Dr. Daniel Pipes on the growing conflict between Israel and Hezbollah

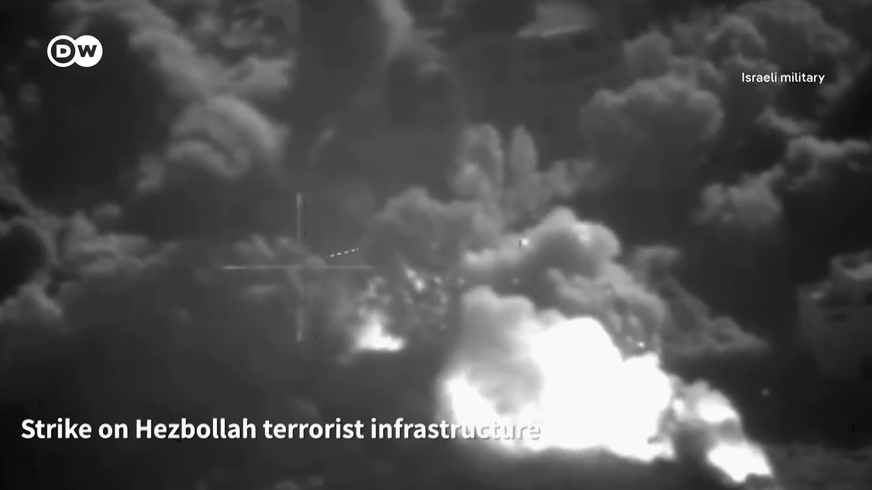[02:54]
That was followed quickly by precision airstrikes on other Hezbollah leaderships, Hezbollah leaders.